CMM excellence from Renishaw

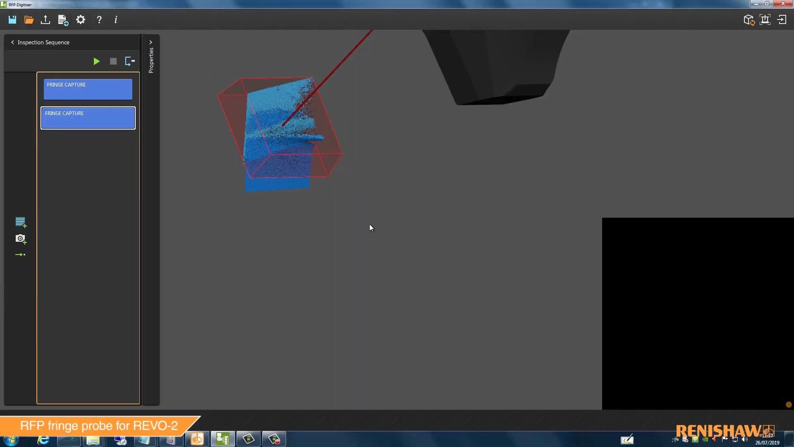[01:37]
if you think about additive parts and all the shapes that you can get on additive parts so look at the contour and compare that to the CAD and